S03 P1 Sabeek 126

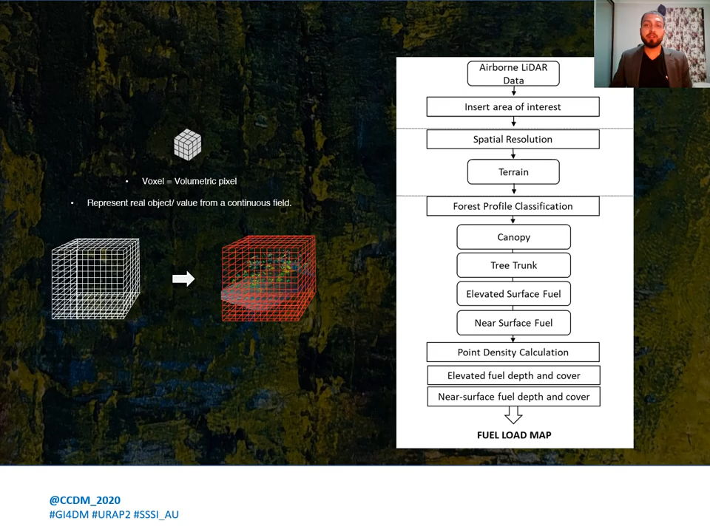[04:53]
After the elevated surface fuel and the near surface fuel was determined, we calculated the point density to understand where the highest vegetation points are located. The outcome of this research is a fuel load map at near surface and elevated fuel. The methodology was applied to a dataset representative of a typical Australian bushland obtained from Fire and Rescue New Southfields in Vermont Place Park, Warnersbury, Newcastle. The airborne LIDAR point cloud is connected by a low altitude drone platform and has an absolute accuracy of 50 millimeter range at 50 meter range of RMSE with three returns.
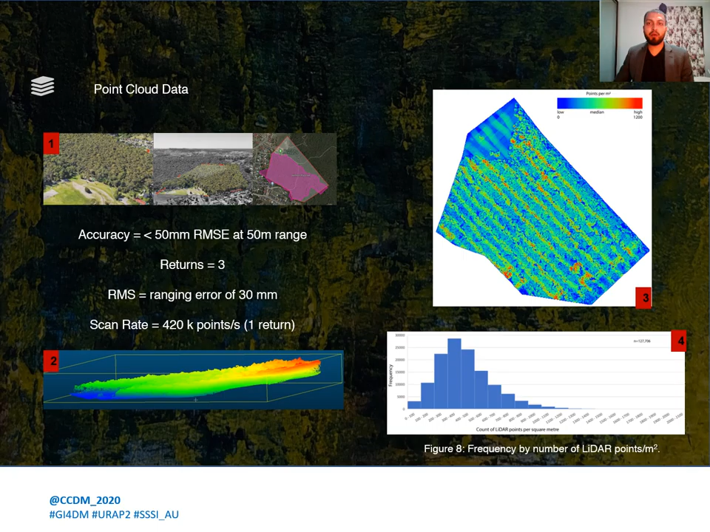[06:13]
The most frequent class is at 300 to 400 points per meter square. This suggests that the point density within each cell is sufficient for modeling and analysis. The voxel analysis are performed with an in-house J-based software. Determining the special resolution of the voxel space is very important as it determines the sub-division of points in the voxel space.
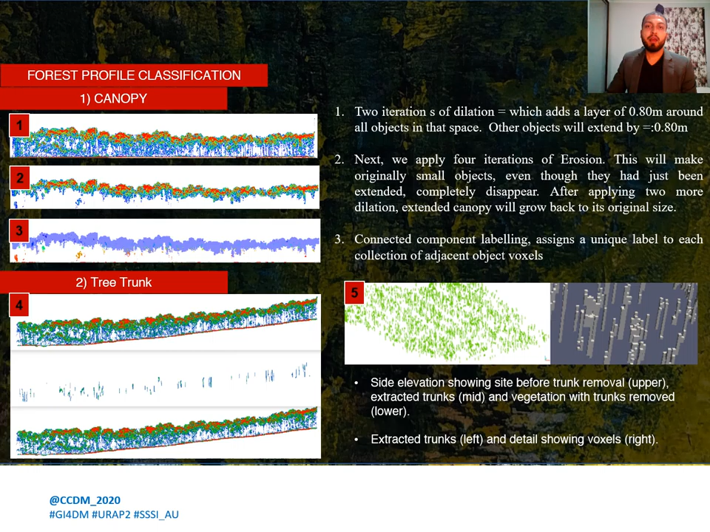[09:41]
The mid-graphic shows the isotope tree trunks and the lower shows just the remaining voxels. They can be considered vegetation that have to be assessed for fuel volume. The coloring, the color coding shows red to blue and red represents the more non-empty voxels in the section and blue as the less non-empty voxels. Having removed everything but the structural layers of the elevated surface and near surface, the two layers can be further analyzed to estimate the amount of undergrowth of vegetation at each level. It is important to state the lowest voxel in each column representing the ground plate, having no lighter points below the ground level. This is voxel 0.
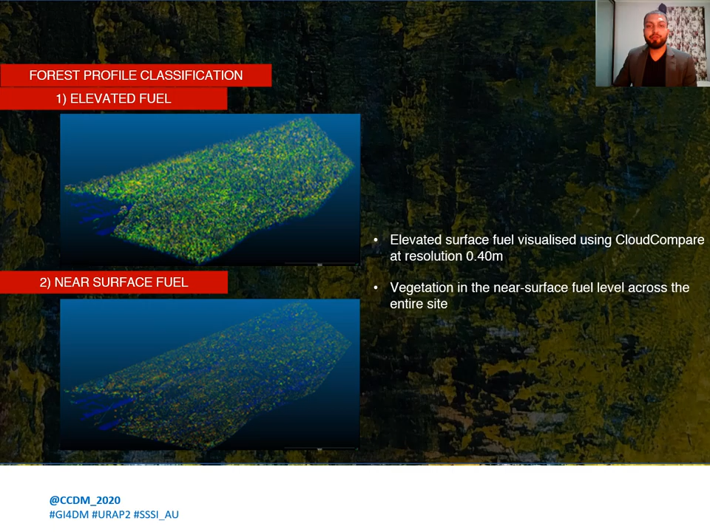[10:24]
At resolution of 0.40 meters, voxel 1 and voxel 2 represent near surface fuel and elevated surface fuel is upward from voxel 3. In this slide, we show the elevated field and the near surface fuel visualized through cloud compare. After the near surface and elevated surface fuel have been identified and classified, we go on to calculate the point densities of the points in those layers. As can be seen on the picture on the left, which is the elevated surface fuel and the picture on the right is the near surface fuel, the accumulation of the vegetation points can be seen.
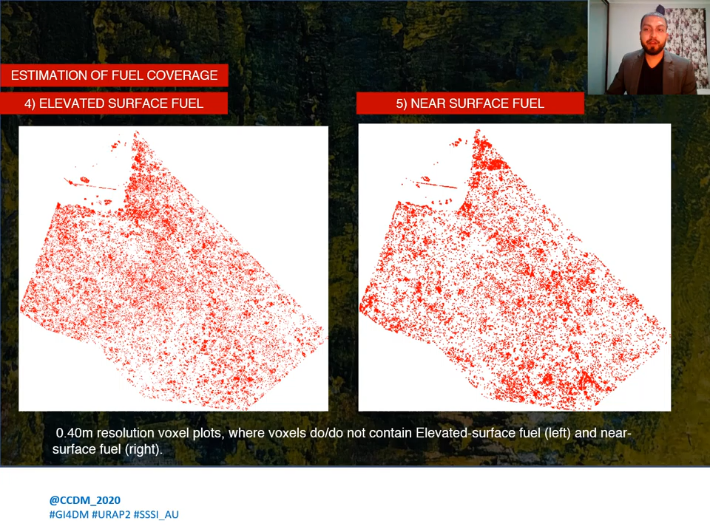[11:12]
These are seen at 0.40 meter resolution and some of the ones that are empty are voxels that do not contain any points and the ones that are filled, which are red over here, are the filled voxels. After the point density at elevated surface fuel and near surface fuel have been achieved,